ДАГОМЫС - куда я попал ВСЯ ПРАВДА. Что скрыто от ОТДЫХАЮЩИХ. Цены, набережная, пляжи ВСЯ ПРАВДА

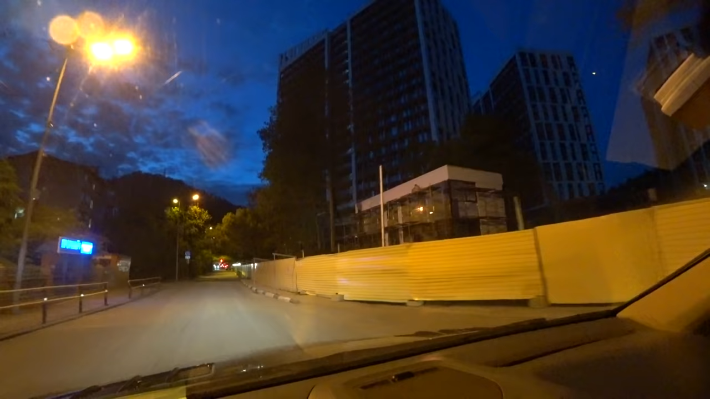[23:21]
ну и плюс он прям стоит на дороге, все, как говорится,
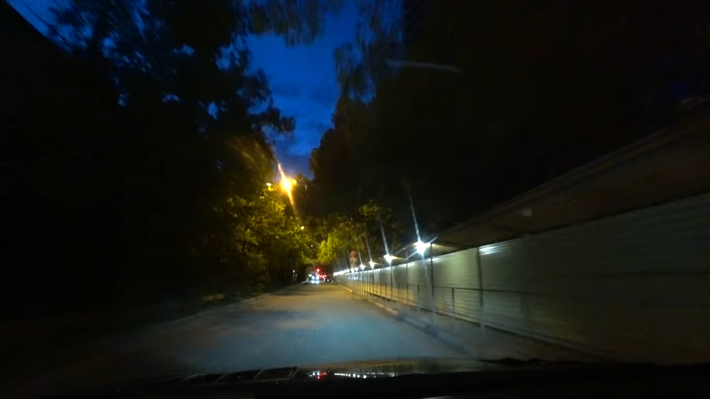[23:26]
коммуникации, развязки, близко, шикарный Дагомысовский пляж, вот видите, мы прям подъехали, получается, уже к дороге, вечерний Дагомыс.